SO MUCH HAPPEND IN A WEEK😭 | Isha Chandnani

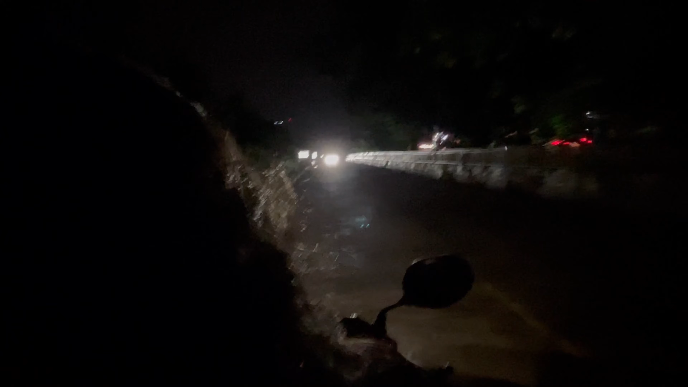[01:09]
यहाँ पे ऐसे प्लेस है गाइस, ये पूरे स्ट्रेट स्ट्रेट है, इसके और आगे चढ़ जाएंगे तो एयरपोर्ट पहुँच जाएंगे।